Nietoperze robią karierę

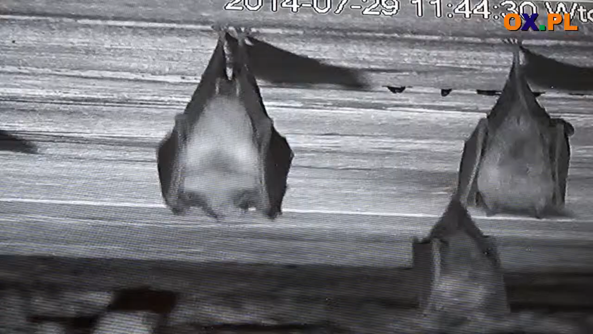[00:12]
Kto by pomyślał, że właśnie nietoperze przyciągną do Brennej tak wielu zainteresowanych ich życiem turystów. Z tych naszego gimnazjum zamieszkują dwa gatunki nietoperzy, które podlegają ochronie ścisłej.